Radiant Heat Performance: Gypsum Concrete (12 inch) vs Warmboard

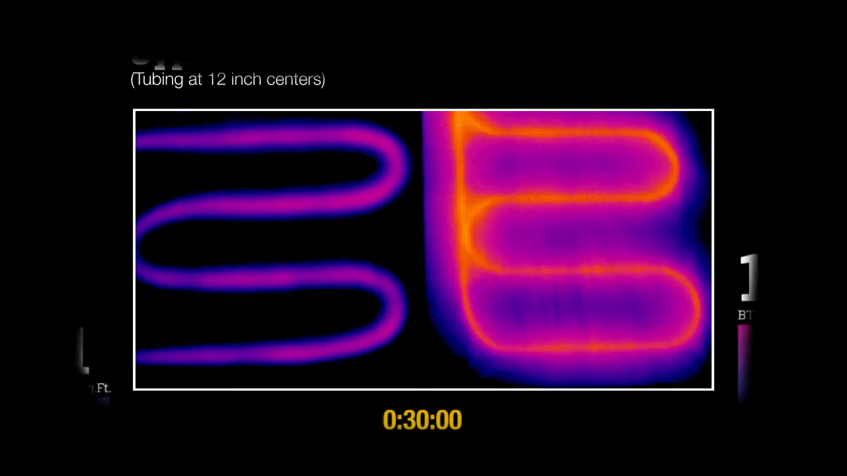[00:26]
While the actual test time is reflected in the running clock at the bottom of the frame, this video has been sped up to run in a few minutes. The heat supplied by a radiant system is measured in British Thermal Units, or BTUs per square foot. The bar graphs to the side of each panel reflect the average heat output of each test panel as time elapses.
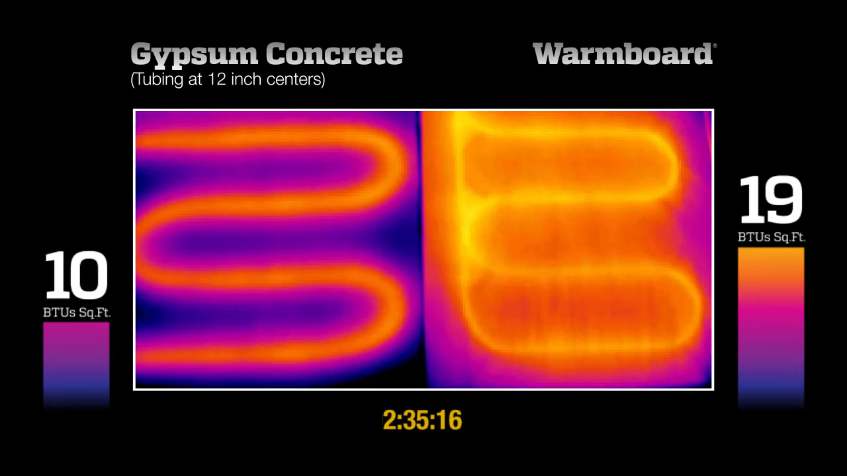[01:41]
That's more than seven times slower than warm-board, which is already supplying nearly twice the heat from the same temperature water. This means that if only 10 BTUs are required, the water temperature supplied can be much lower, which can save considerably on your heating bills. Also notice how much more even the floor temperatures are.
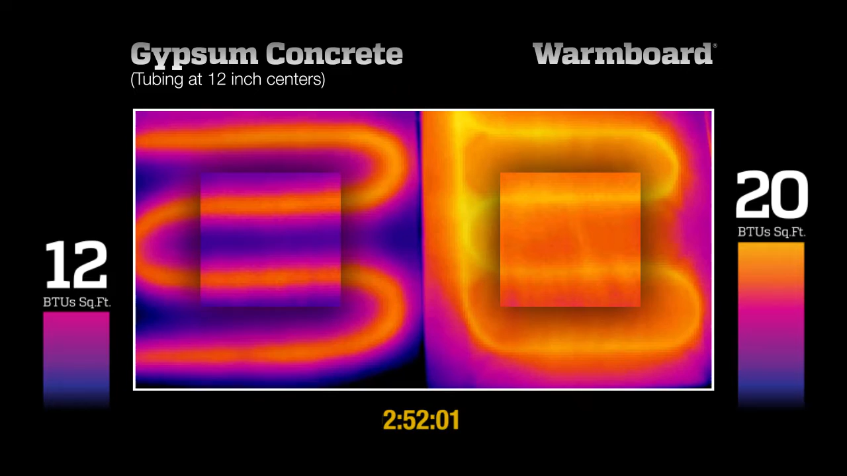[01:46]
This table of results tells the final story.